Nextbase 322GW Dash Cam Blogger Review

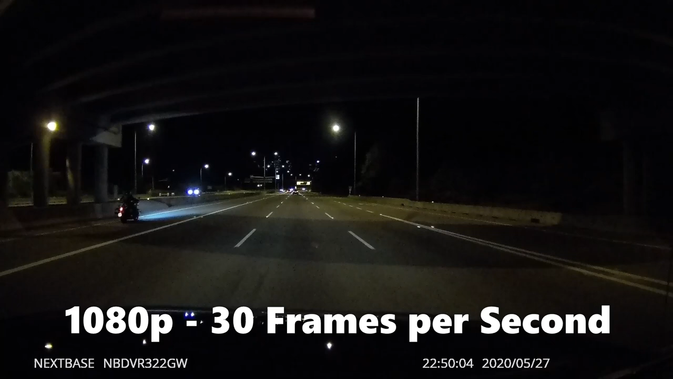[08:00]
and don't even have to use apps like handbrake to recode the videos to send to an insurance adjuster like you have to do with some other dash cams out there this makes it one of the easiest and best hands-off
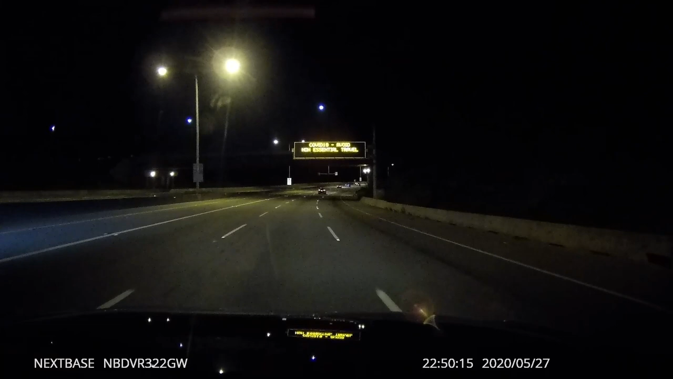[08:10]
experiences on the market today by default lastly the next base 322 gw also supports a couple plug-in pieces like a rear view camera or this a cabin view camera i'm going to show off the cabin view camera in a separate